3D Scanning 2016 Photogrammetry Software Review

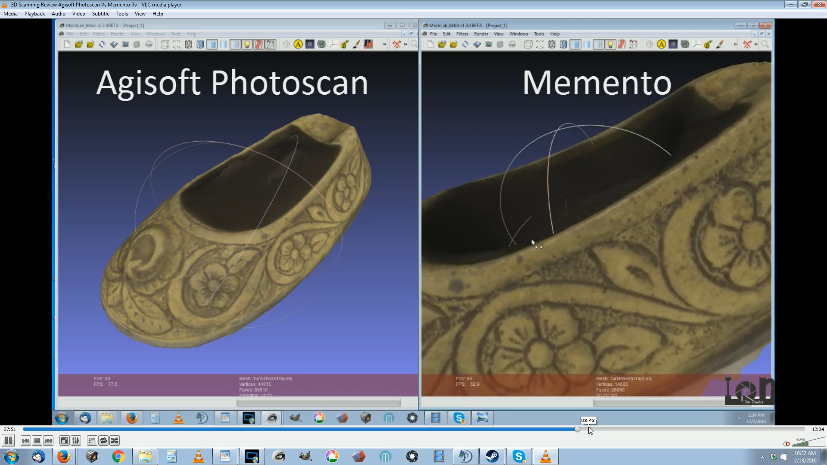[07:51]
get that model out of add a soft the model of add soft there's on the left and it's fine there's nothing wrong with it you can use it I like the texture